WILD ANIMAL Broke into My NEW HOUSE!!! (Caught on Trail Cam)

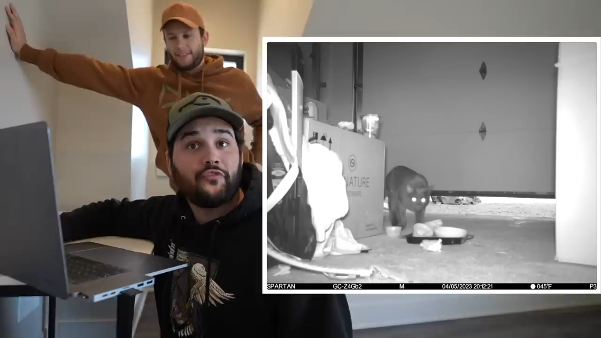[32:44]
He comes back, probably looking for more food. Yeah. So he's like, he's all about it now. Dude, he just feasts. This is crazy. I mean, he looks pretty big. He's huge. He's healthy. He's huge. Well, we've been feeding him good now. Yeah. Oh, he's playing with something. Oh, that's the salmon. He's got the salmon in his mouth, right? He's ripping the salmon up. Hang on. Let's see.
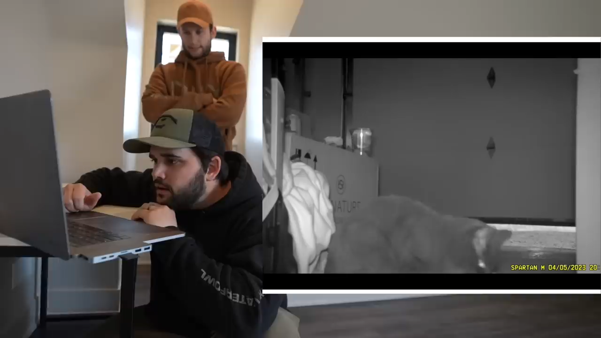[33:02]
He's eating the salmon. You can hear it. You hear him? You hear him?
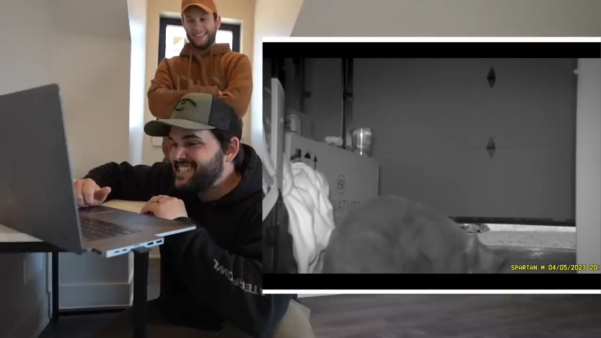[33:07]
He's just munching. Yeah. He's all about it. So this dude's just, he's a resident now. This is crazy.
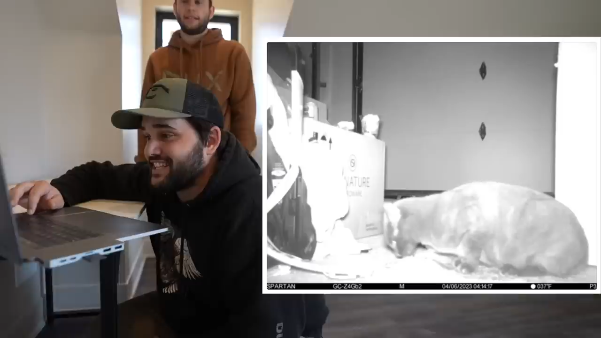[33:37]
You think he's just living in the garage? Definitely. I mean, he's having a really good time. Like, I want to see what this is. What's 6 a.m., he's back.